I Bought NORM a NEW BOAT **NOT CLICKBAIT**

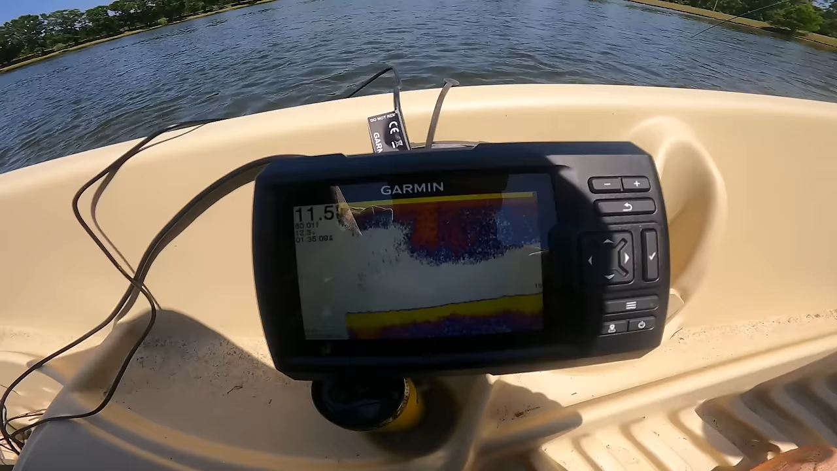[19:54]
right guys so we have the garmin graph right here we're in 10 foot of water and she's just getting set up
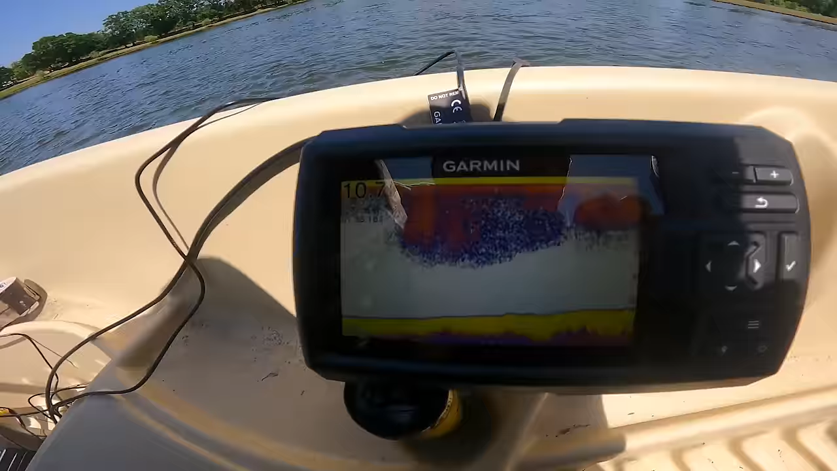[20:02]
79.83 so it's dropping a little bit this is super cool so when we're driving across we can see like what depth we're in and 100 see